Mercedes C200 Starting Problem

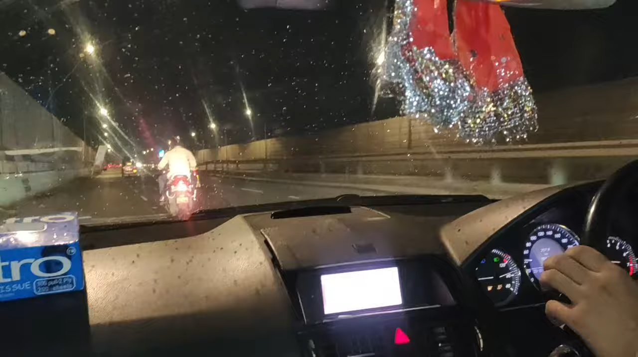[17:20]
हम फिलाल ब्रीज पे � है कि चड़े हैं कि ब्रीज बहुत मकुल से फिर